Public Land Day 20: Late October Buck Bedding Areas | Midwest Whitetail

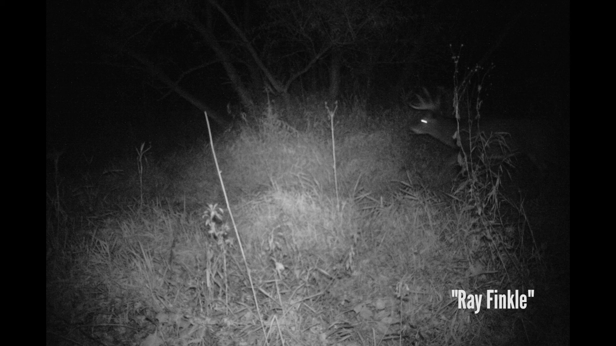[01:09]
but I saw Ray on there in the middle of the night once and that big eight obviously going in here.